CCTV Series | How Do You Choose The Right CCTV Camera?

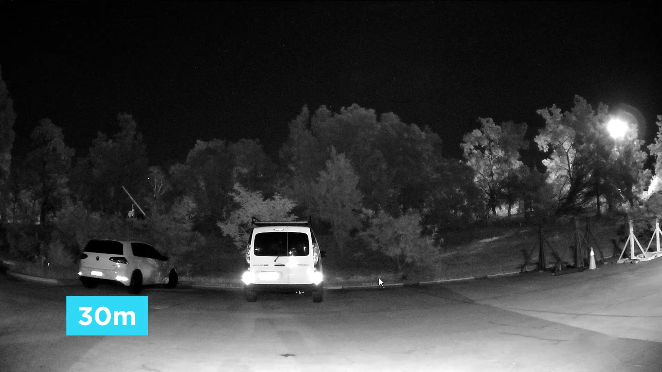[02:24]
You know, some cameras claim to see 30 metres. Some claim 50. Some even claim 15 metres or less. So depending on the application, you may need to choose the camera with a longer range.